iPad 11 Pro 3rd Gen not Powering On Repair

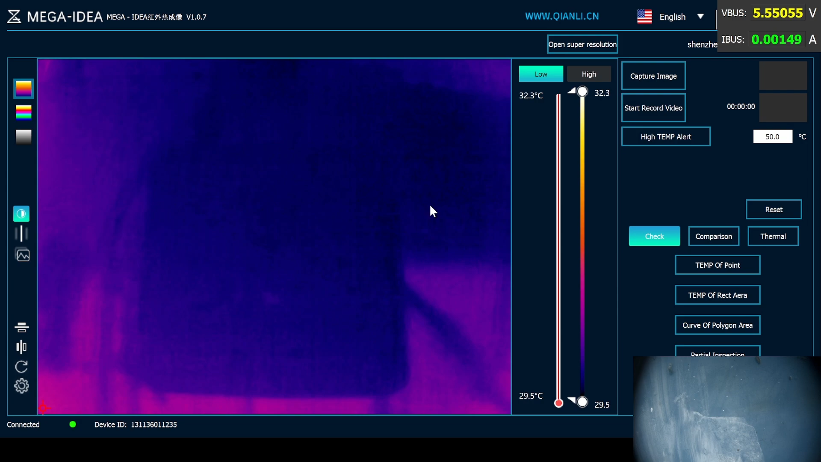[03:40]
Is that charging IC? Not sure. Let's see if you
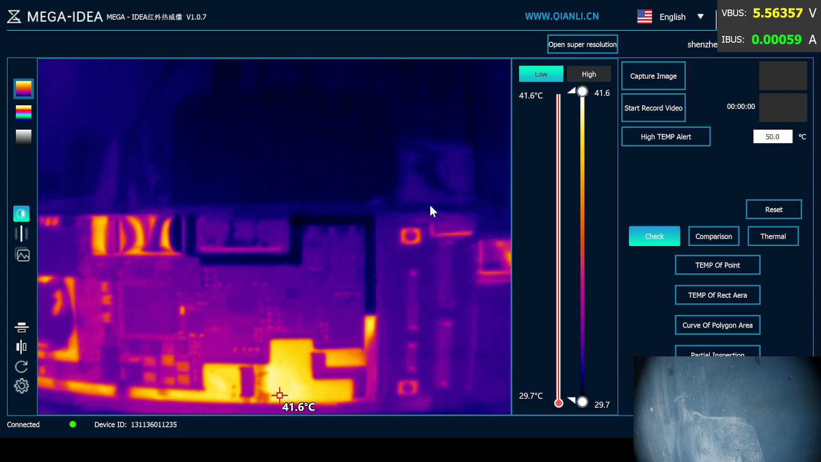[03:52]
On screen: spot 41.6°C, scale top 41.6°C, scale bottom 29.7°C
can see my twister right here. This has the power management chip and here's the charging IC for the iPad. So that's getting hot. So it's not charging. There's nothing wrong with it. Let's go to click.
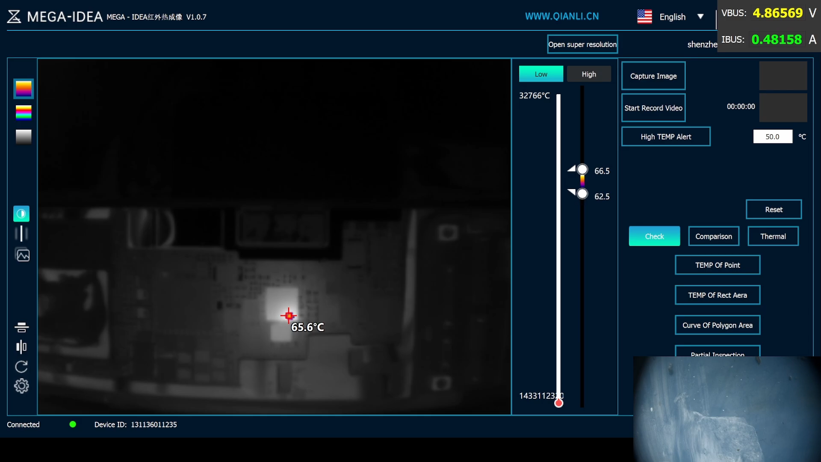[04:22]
On screen: spot 65.6°C
Let's go to click electricity. So that's the hottest part. Disconnect again. Disconnect back. Oh, there you go. Try it one more time.
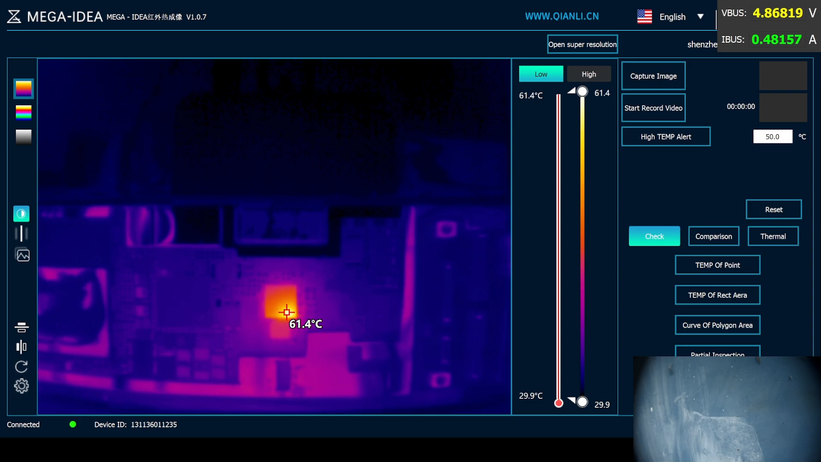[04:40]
On screen: spot 61.4°C, scale top 61.4°C, scale bottom 29.9°C
There you go. So that's the charging I see it's bad.